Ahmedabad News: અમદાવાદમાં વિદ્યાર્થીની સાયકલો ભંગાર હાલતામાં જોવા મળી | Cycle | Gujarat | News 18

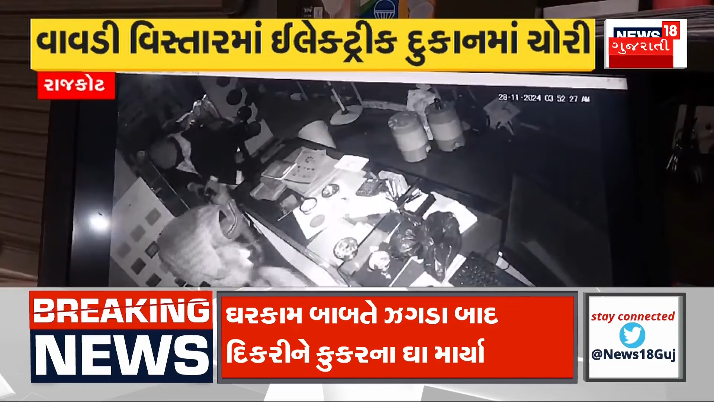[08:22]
फफडार चा पचास हजार जिटला रुकडणाणा नी चोरी नी घटना सामे आवी चा तो CCTV मा कैथे चा घटना ने समगर मामले राजकोट शहर तालुका पोलिस टेशन खाते फर्याद नौन थाता पोलिस वारा आरोपी नी खोड़ हाथ थराई चा यात्रा धाम द्वार का मा धोड़ा दिवसे बाइक नी चोरी समगर खटना CCTV मा